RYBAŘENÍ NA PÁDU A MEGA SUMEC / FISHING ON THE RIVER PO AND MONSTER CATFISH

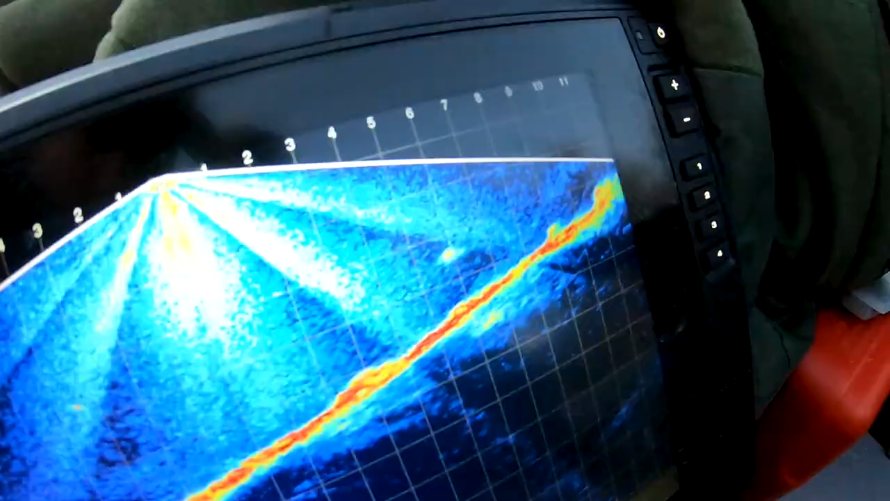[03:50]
Tady nám akorát projíždí pod sonarem.
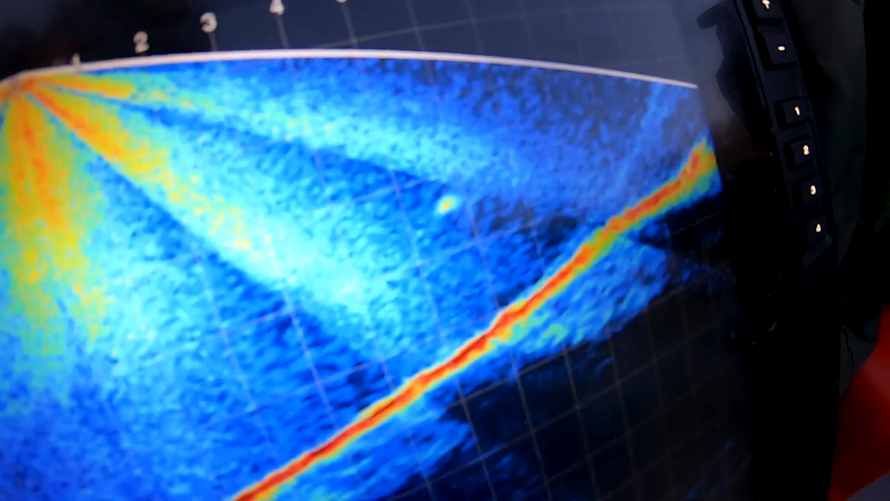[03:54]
Bojovník, máme ho nějaký 3 metry na rednem a furt se nemůže odlepit.
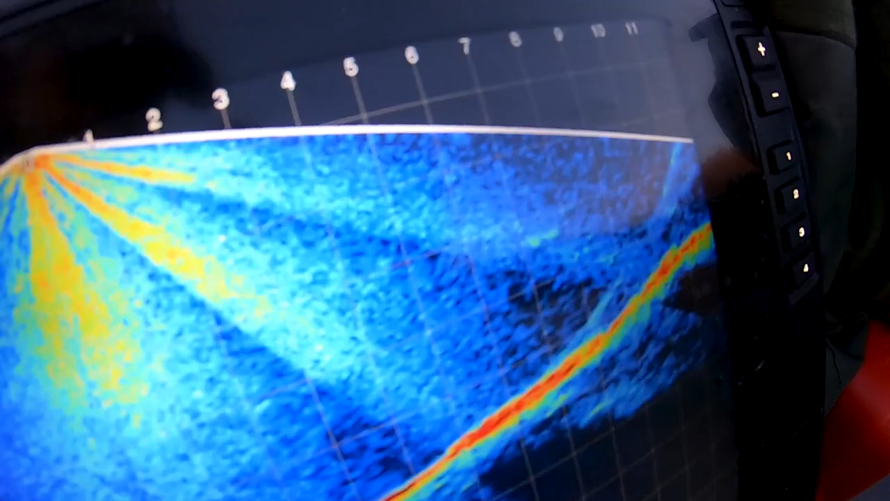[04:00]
Proudu ještě využívá ty síly, ale to je pěkný. Mě bacha na ten motor, kolem žijeme vysoko.
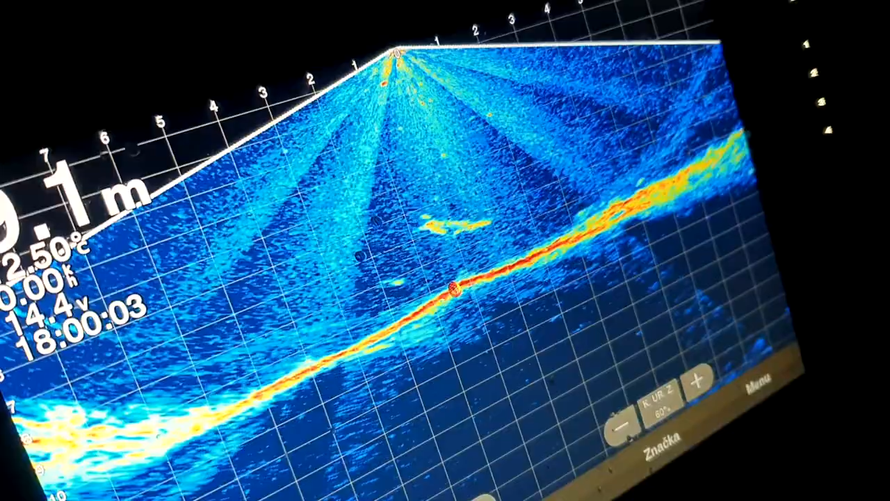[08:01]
Krásný ryby, fakt je 100 kilo ryby jsme viděli na echolotu.